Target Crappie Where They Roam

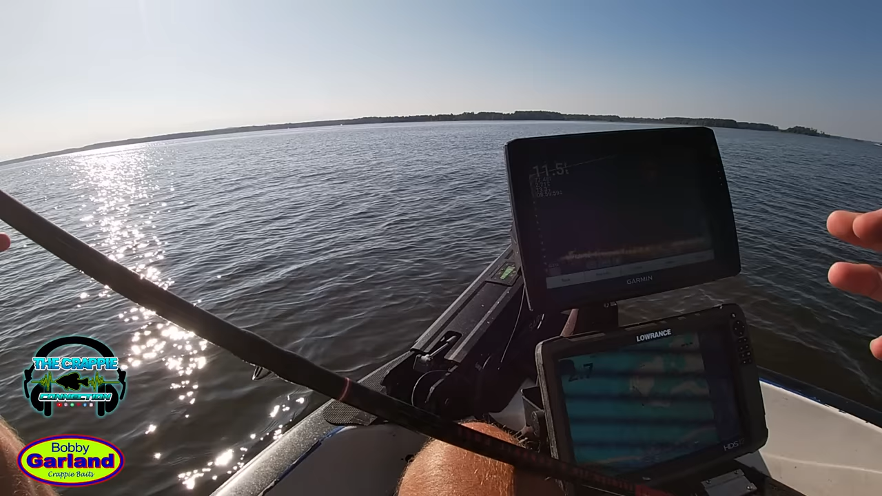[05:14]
all i'm right now i'm looking for open water suspended fish
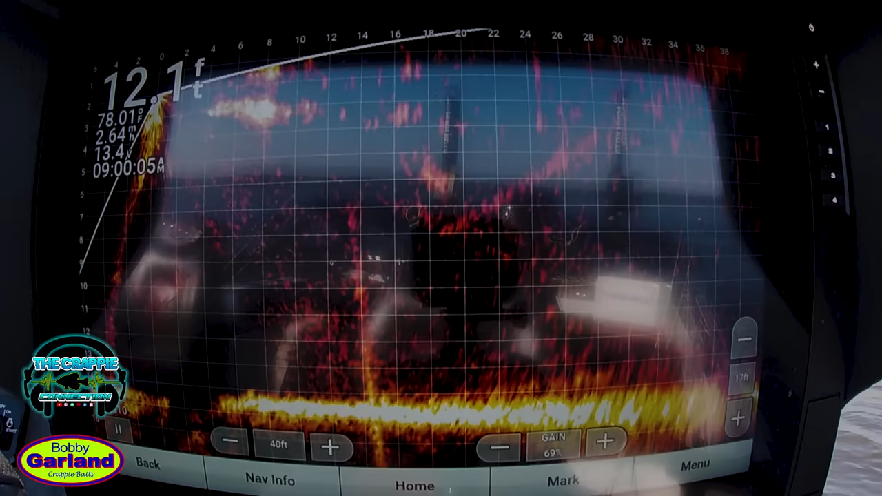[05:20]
On screen: depth 12.1 ft
and i'm just got my range set out about a hundred feet here
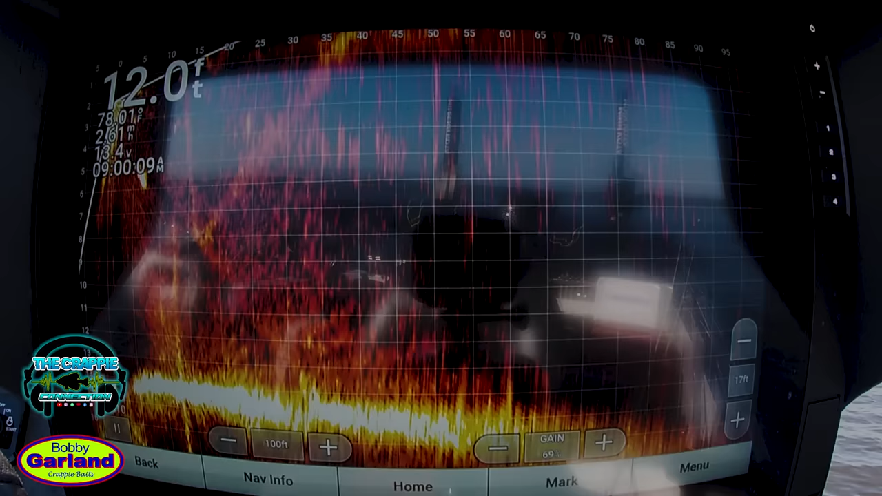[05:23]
On screen: depth 12.0 ft
and i'm just searching in a deep hole right in this area it's kind of a lot of shallow water completely around me the river channels on due east of me right now
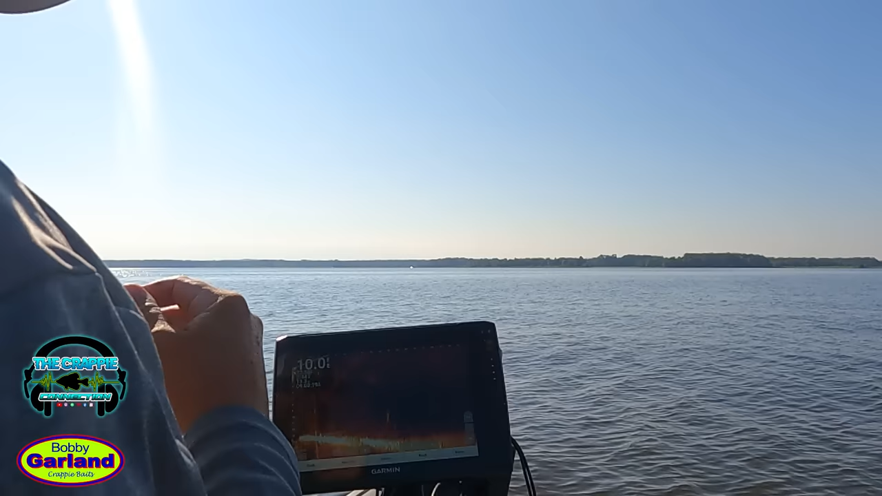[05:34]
but i'm just going to look for open water roman fish also what i call wolf packs water temperature 70 degrees this morning it's cooled off a tremendous amount in the last two weeks and it's causing these fish to get out here and suspend up i'm using a uh the garmin live scope of course but i'm using a 32 transducer i really like using it
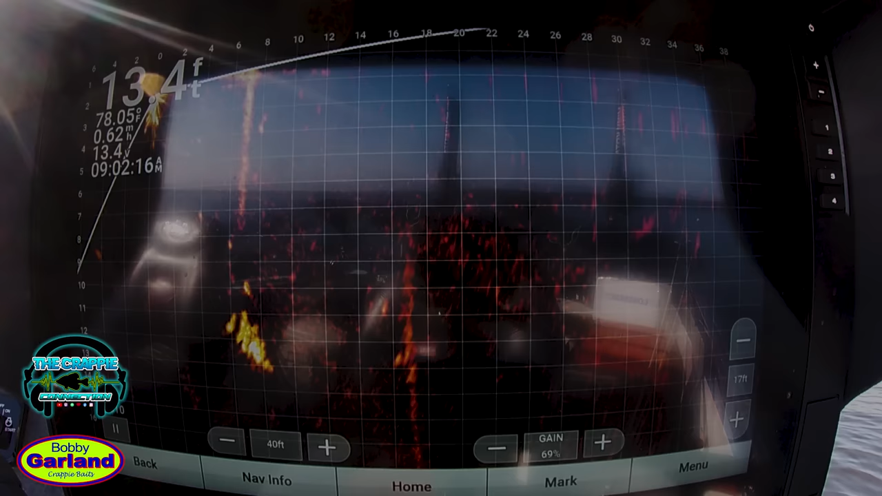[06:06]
whenever i'm chasing open water fish seems like you can size them up and just get a a better feel for them in my opinion
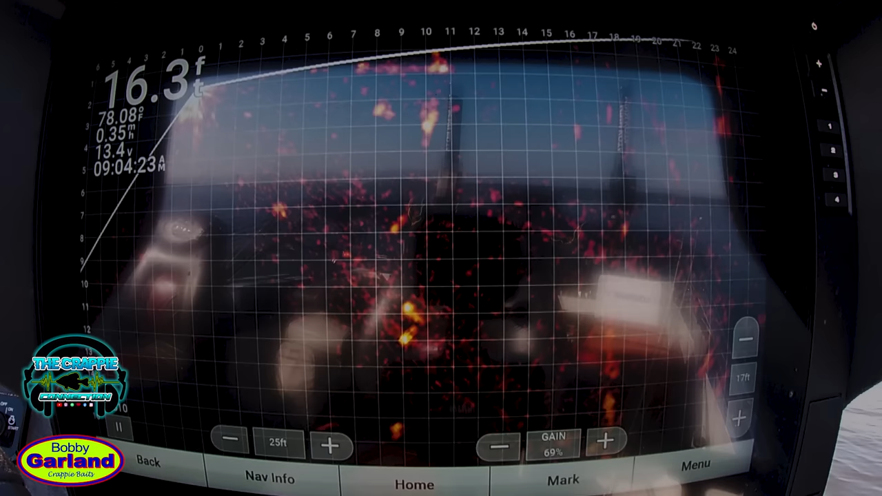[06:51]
On screen: depth 16.3 ft, water 78.08°F
fish might be a little spooky as you can see it never did let me get really close to it before it
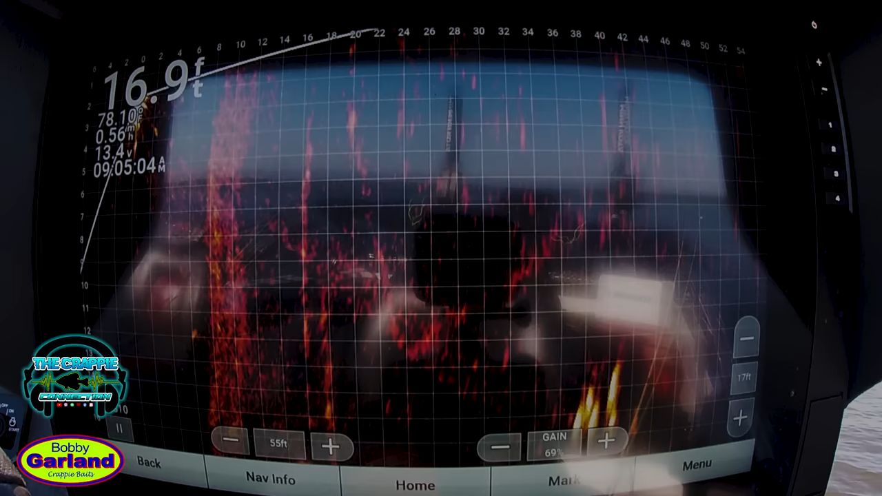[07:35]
On screen: depth 16.9 ft
this is what i would describe as a little wolf pack on the screen right now it's about 30 40 feet out can't tell the size of them yet they don't look like monsters or nothing but
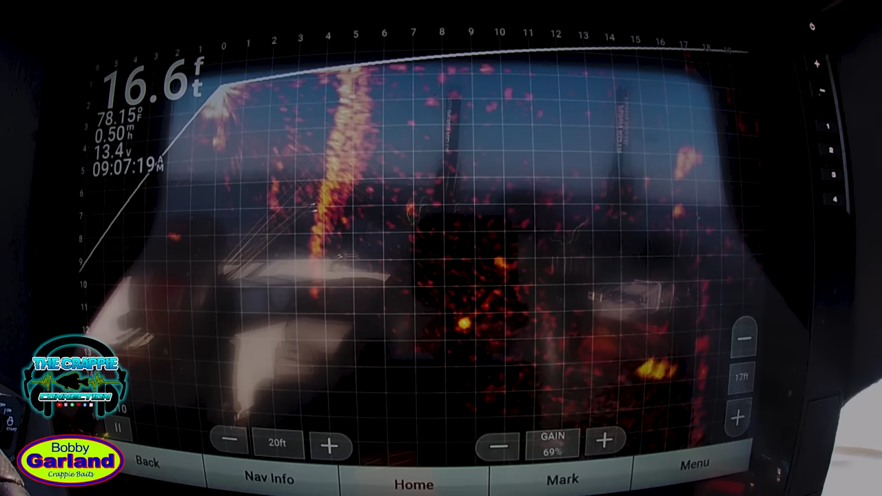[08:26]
On screen: depth 16.6 ft
still see the fish on the screen as you can see as i'm dipping it in i'm taking my left hand i'm just easing it down with them
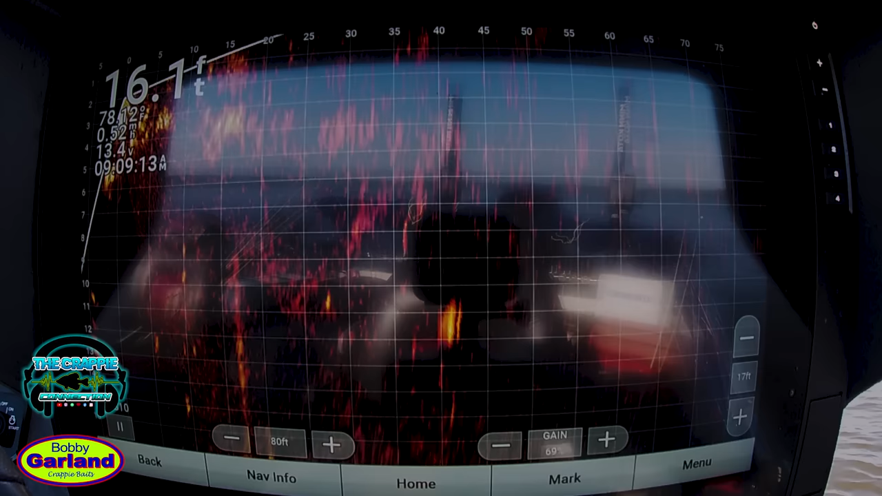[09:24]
On screen: depth 16.1 ft
got it set out looking at a distance just looking for some open water fish still as i'm looking out right now i'm setting it out to a
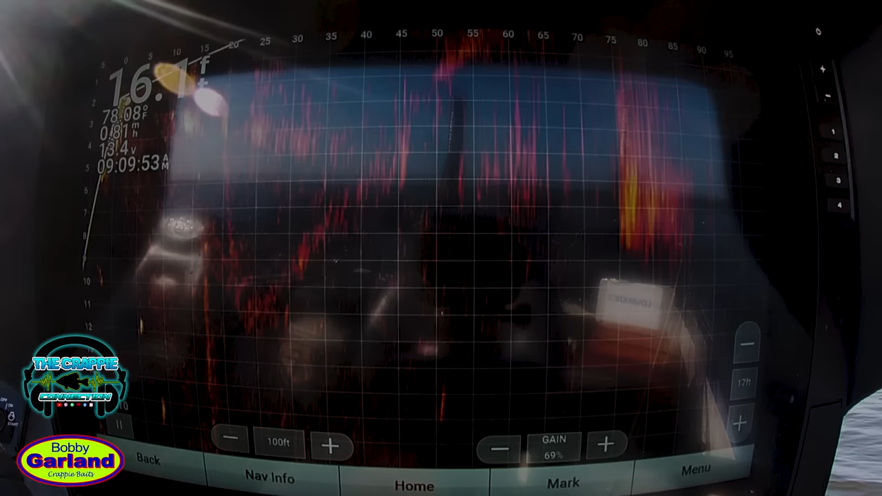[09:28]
100 feet i can see a little something right here on the screen i believe it's a piece of structure
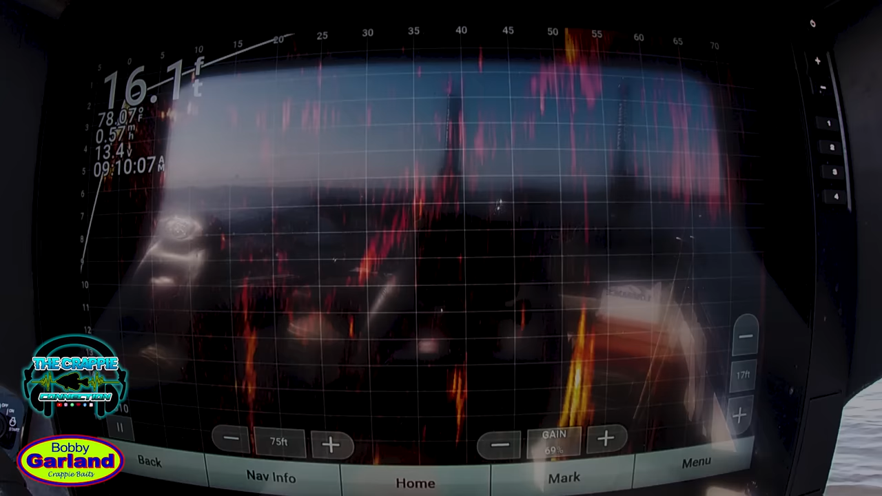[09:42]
On screen: depth 16.1 ft
you can see it sticking up i see my wolf pack i see crappie sitting on it about 50 feet and right now like i said i've got this new bait rigged up just like you would a regular minnow style and now fish ate it pretty good